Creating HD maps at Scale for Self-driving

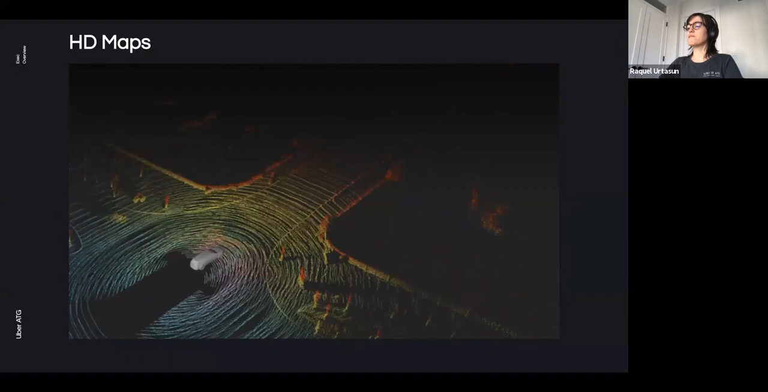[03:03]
These are used for precise localization of the self-driving vehicle and also as prior knowledge for the autonomous system and for simulation.
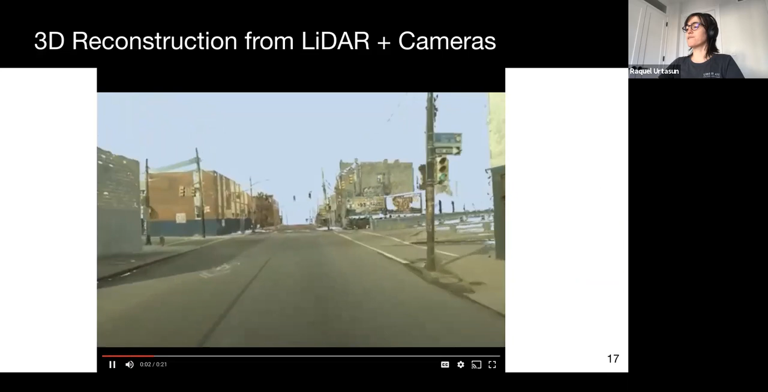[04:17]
In the video, you can see reconstruction using both ladars as well as cameras which are very complementary in order to perform this task.
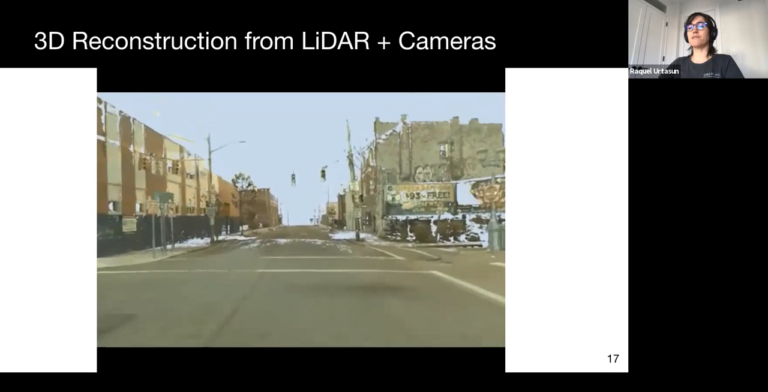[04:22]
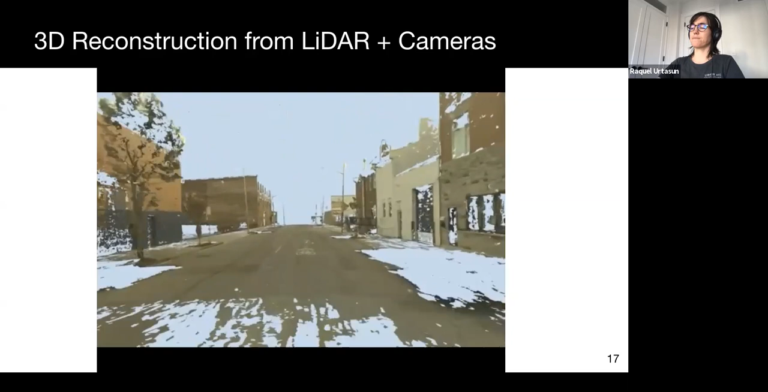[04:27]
In this reconstruction, we have removed potentially dynamic objects,
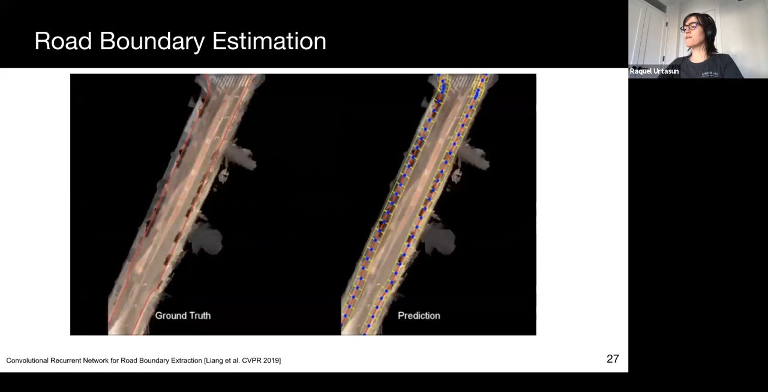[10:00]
On the left, red is the ground through the road boundary polylines. On the right, we see the output of our model.
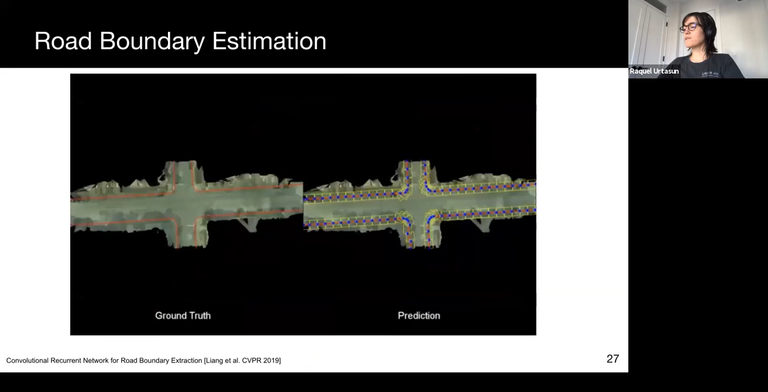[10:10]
The yellow rotated boxes correspond to the region of interest that the recurrent CNN attends to sequentially.
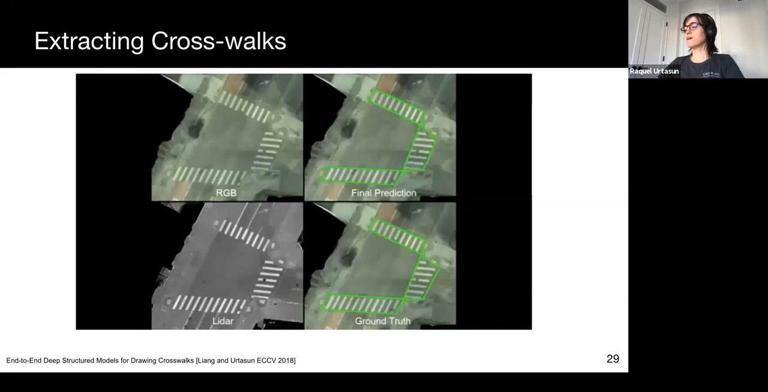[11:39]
We see that our model draws very accurate crosswalks when compared to the ground truth, and thus achieves very high level of automation.
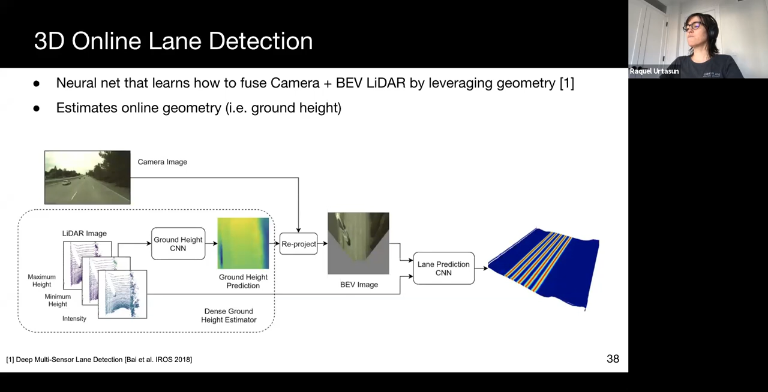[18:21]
camera and radar Versailles view are inputted to a CNN that outputs distance transform to the lane boundaries.
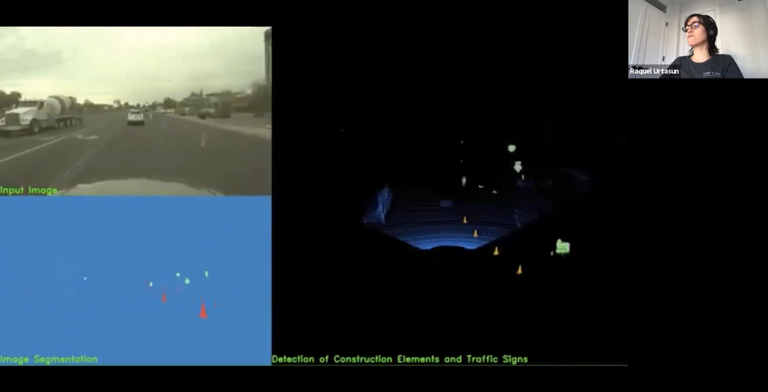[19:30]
It is multimodal exploiting images where we perform instance segmentation, as well as later, which is used in order to create very accurate 3D estimations. As you can see on the left hand side, as we drive,
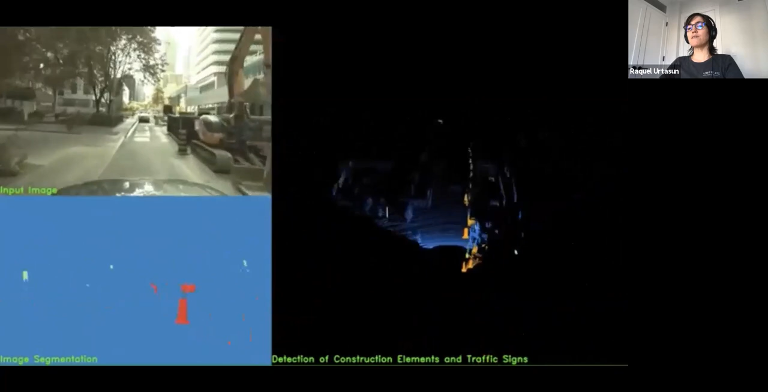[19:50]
we can create maps of the construction, which are very, very accurate. And then later on could potentially be used by other vehicles in order to route appropriately.